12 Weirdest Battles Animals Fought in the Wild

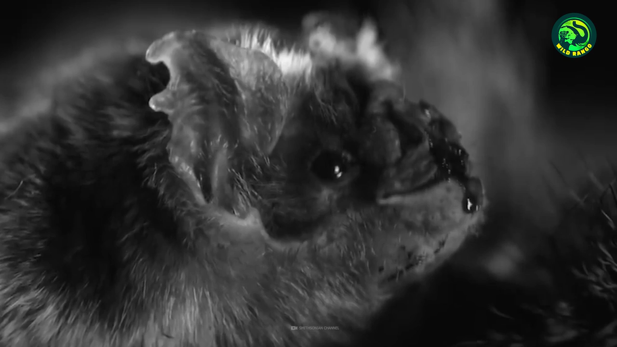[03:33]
They are stealthy mammals that hunt at night, but do not engage in the conventional method of attacking their prey.
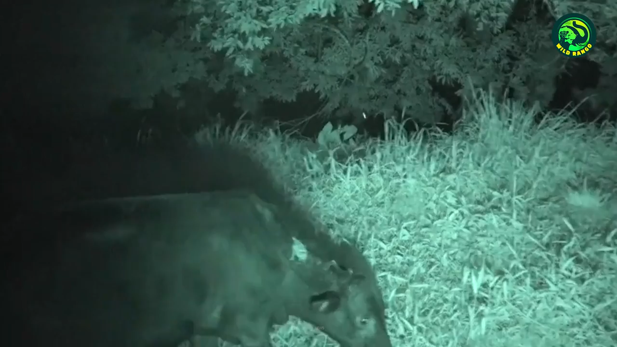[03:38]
Two vampire bats are clinging onto a cow's back, trying to sink their teeth into its skin and drain out its blood.
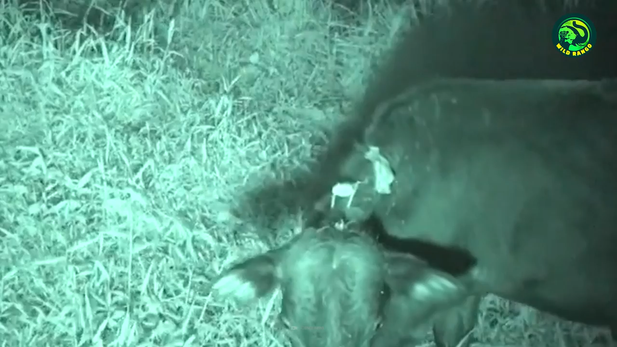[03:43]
The cow is having trouble shaking off the bats, but the bloodthirsty mammals have no intention of letting go. However, things would have been different if they clashed head-on with the cow.
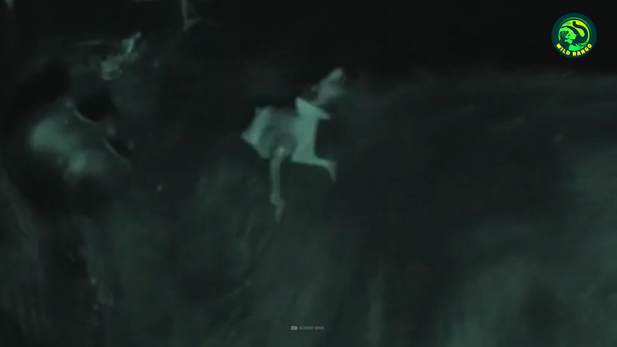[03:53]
It's visibly larger and stronger and wouldn't take a minute to crush them,
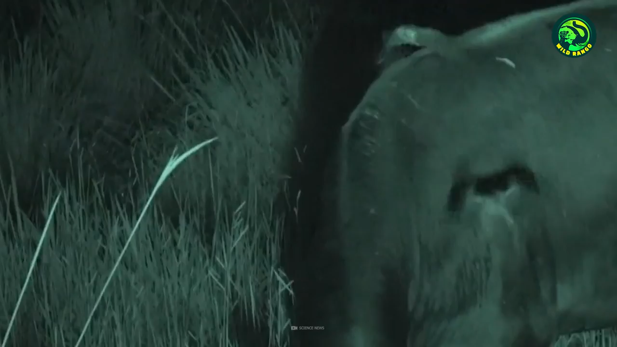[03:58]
so they opted for a more reasonable and clearly easier option.
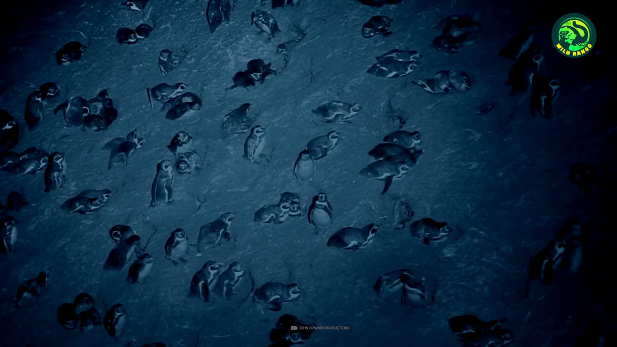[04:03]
One of the most unconventional encounters is a vampire bat attacking a huge crowd of penguins. The bat is patrolling the area, searching for the perfect prey.
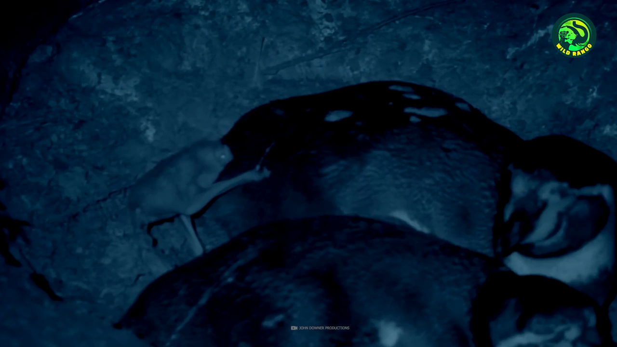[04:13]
It attempts to settle on the adult penguins, but they were quick to detect the intruder and attacked it. Eventually, the bat goes for a vulnerable young penguin and settles at its feet to pierce its teeth in.